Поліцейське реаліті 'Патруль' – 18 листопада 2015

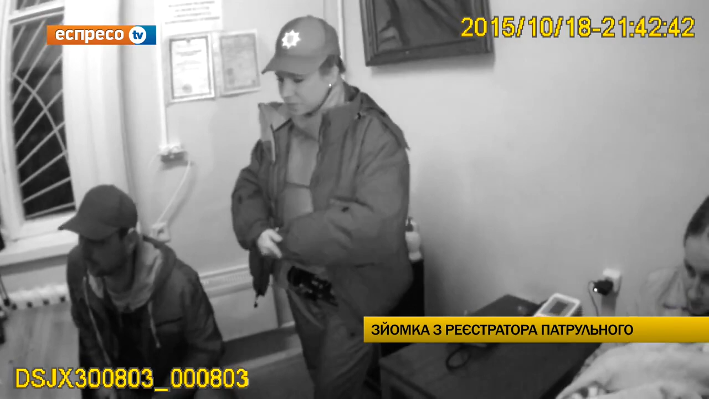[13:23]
Він штук обхвачує губами і дує, поки я не скажу хватить. Лоба, нормально, в рот візьми і дуй. Дуй.
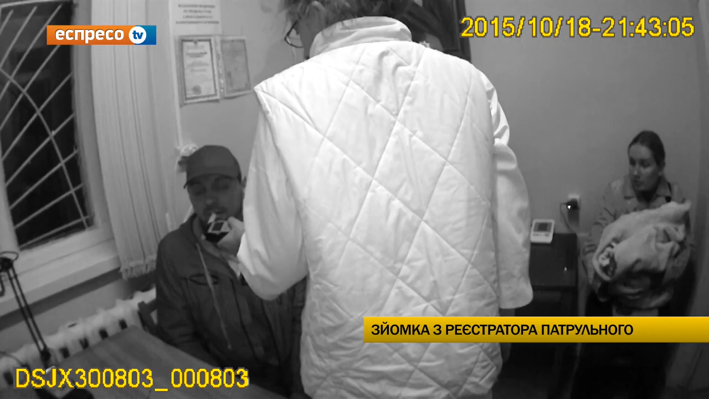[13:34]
Нормально, в рот візьми. Лоба, хвати його, пожалуйста. Ага. Дуйте, дуйте, дуйте, дуйте, дуйте, дуйте, дуйте. Все, все, все, все. Задули на драгер, алкоголя не показало.